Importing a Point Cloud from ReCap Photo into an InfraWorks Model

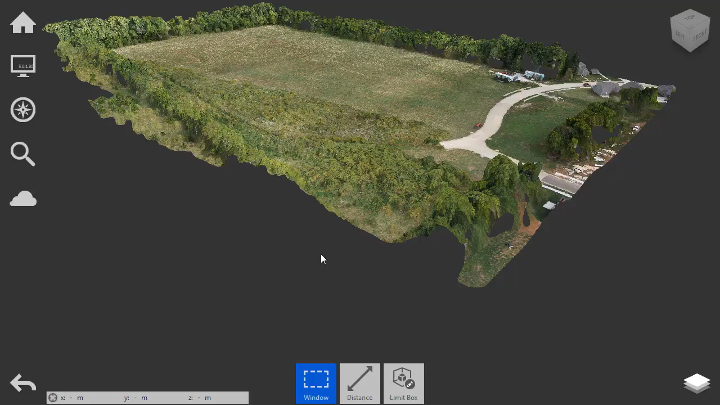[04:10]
Holding the mouse wheel down, I can pan. If I roll the wheel forward and back, I can zoom. And if I hold the right mouse button down, I can orbit. Using these controls, I can quickly review the point cloud.
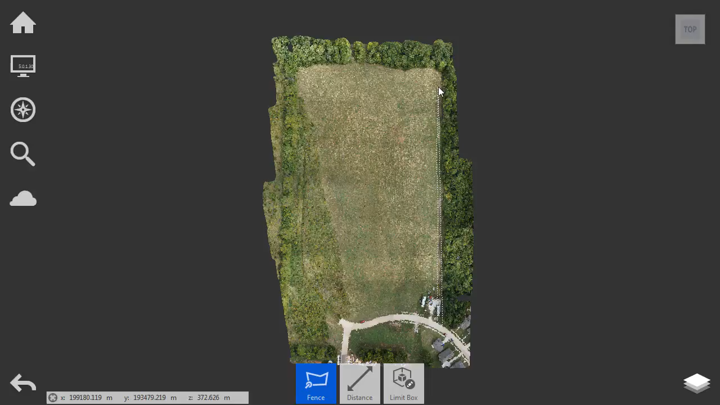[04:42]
We'll do this quickly. Let's come down through here. I will include a portion of the street, and I'll double-click when finished.
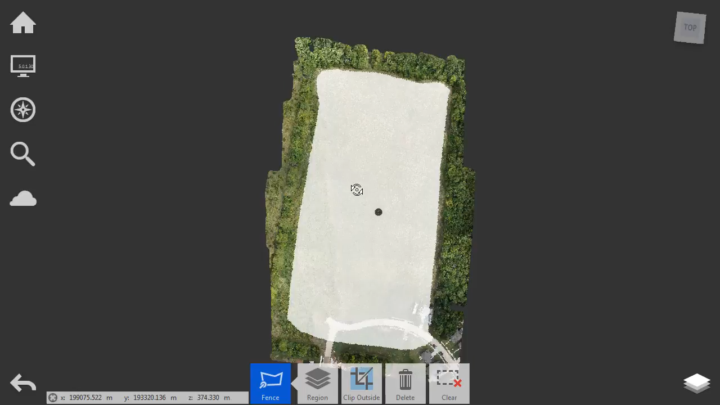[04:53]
If I orbit now, you can see those points are selected. I will then come down to the Clip menu, and I'll choose Clip Inside.
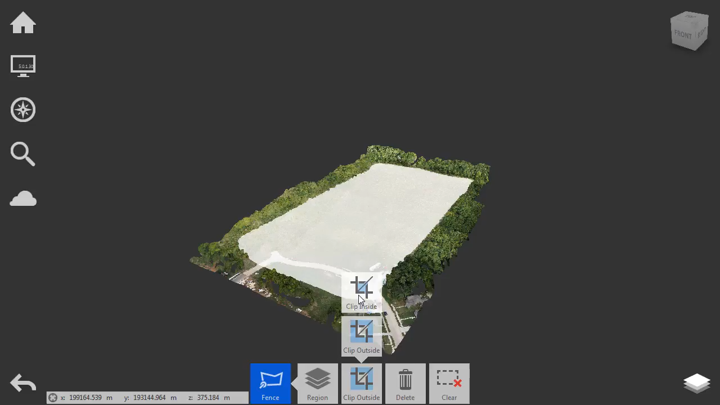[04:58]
This removes the selected points from screen.